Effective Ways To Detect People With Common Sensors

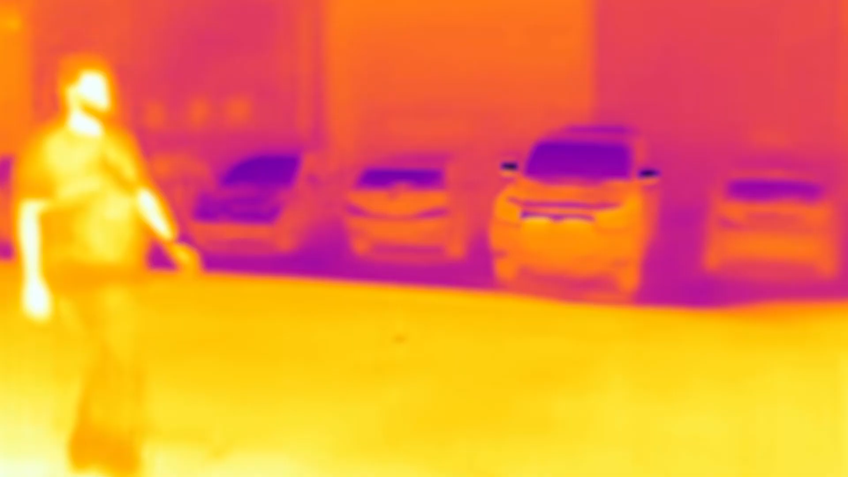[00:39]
and radiation bouncing all over the place.
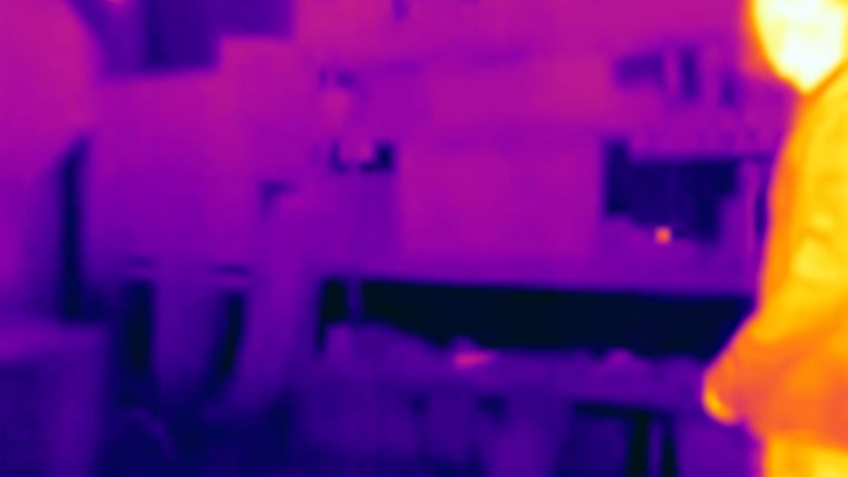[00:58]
Anything that gives off heat is detectable as infrared, such as the human body.
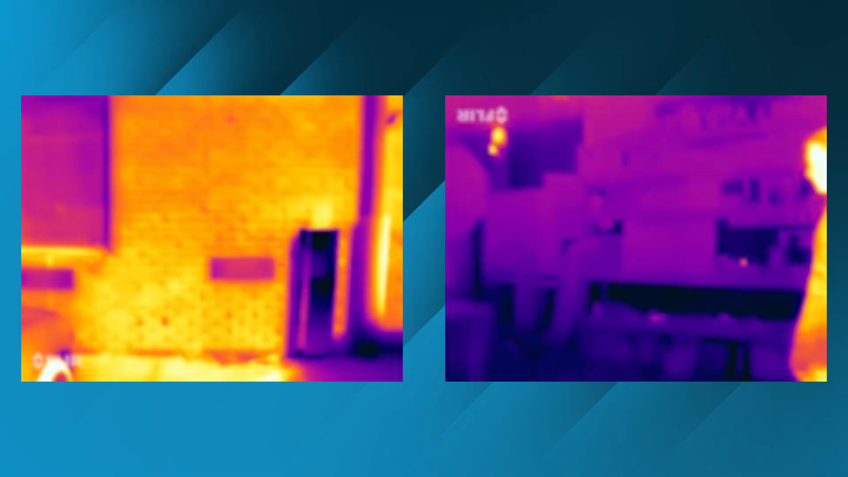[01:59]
PIRs work best in spaces out of direct sunlight,
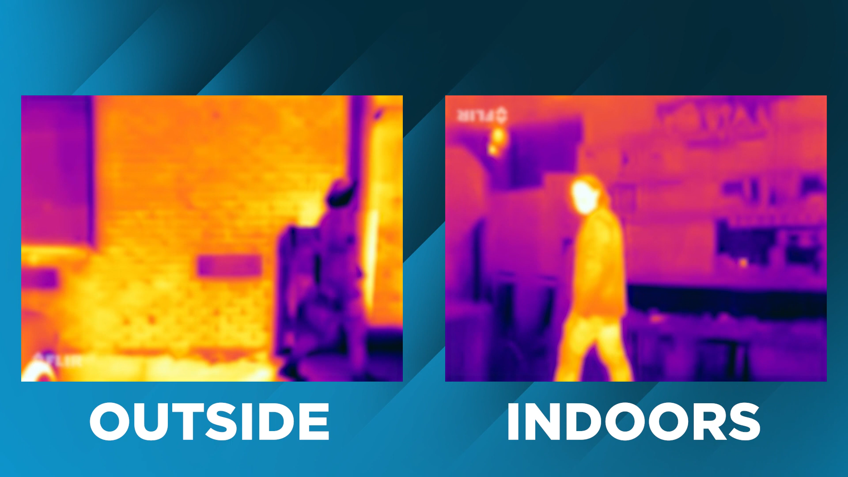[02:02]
and that don't have fluctuating heat sources, such as fireplaces.